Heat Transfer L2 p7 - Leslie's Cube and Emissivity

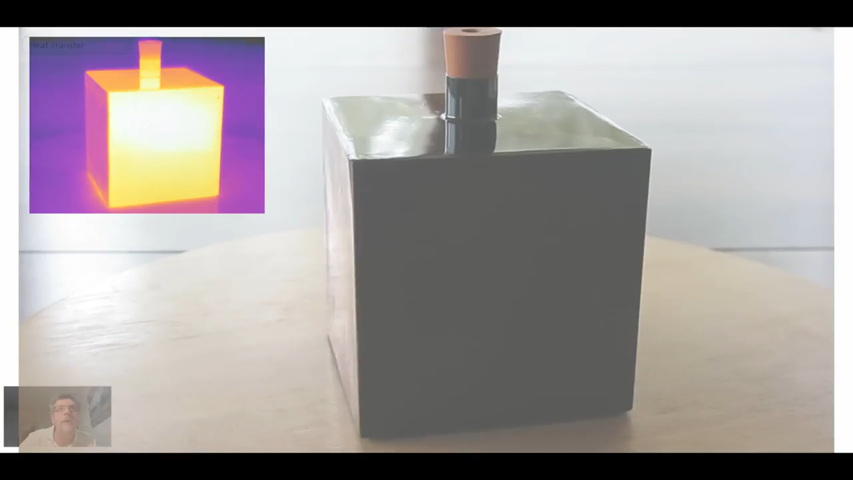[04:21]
So what you're seeing here is an image. The IR camera is up on the left. Visual is straight ahead. So we go from white to gloss black. Flat black. And then we get to almost like a polished copper finish. And we go back to white. And so the IR camera in the upper left corresponds to what you're seeing in the middle image. So that is what the IR camera is collecting. Now we can analyze that data because with the IR camera we do get temperature data.
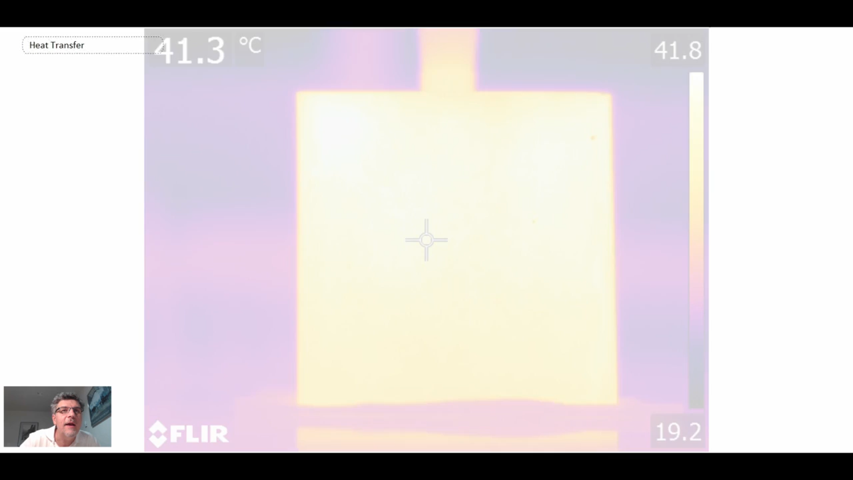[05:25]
On screen: spot 41.3°C
And so this is the first image from the IR camera. And this would have been for the white surface finish. And then we go to the gloss black. 41.7. So that's not far off from what we would expect. 41.2 for flat black. And now the last one is going to be copper. 27.5 degrees C. So what is going on there? Well, that is a perfect demonstration of the...
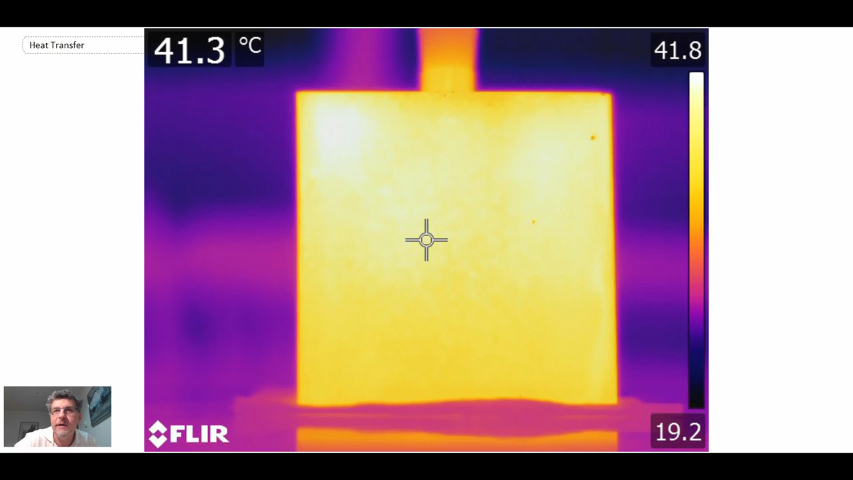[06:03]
On screen: spot 41.3°C
Because what we saw was that for white gloss black and for flat black, the temperatures measured with the IR camera were all pretty accurate to what we had with the thermometer.
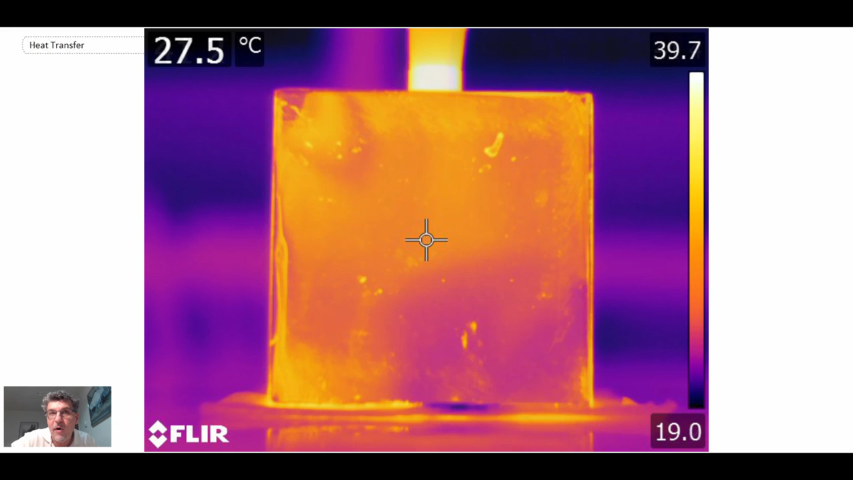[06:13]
On screen: spot 27.5°C
But then when we went to the polished copper finish, it was 27.5 degrees C. Very, very different from the 41 degrees C that the water inside of the Leslie's Cube was at.